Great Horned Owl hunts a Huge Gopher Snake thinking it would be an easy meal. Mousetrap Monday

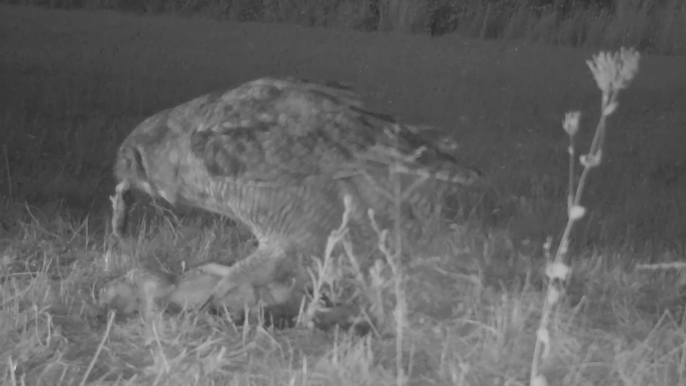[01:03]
And once they catch smaller prey they'll swallow it whole and then cough up a pellet with all the fur and bones after it's digested.
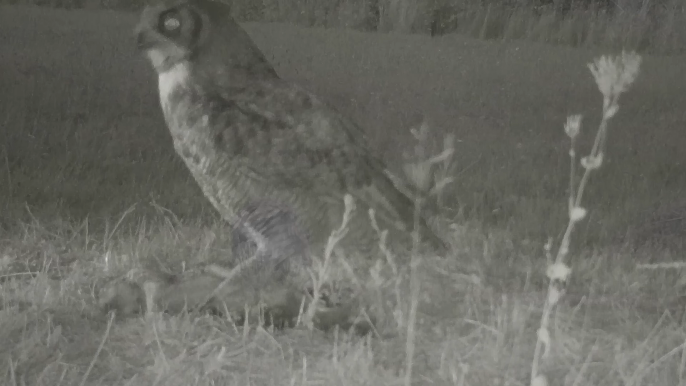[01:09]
So I was amazed to find one hunting during the daytime and I discovered it was actually attacking a gopher snake. It was a battle between these two efficient predators but once an owl has its talons and its prey the prey doesn't have a chance.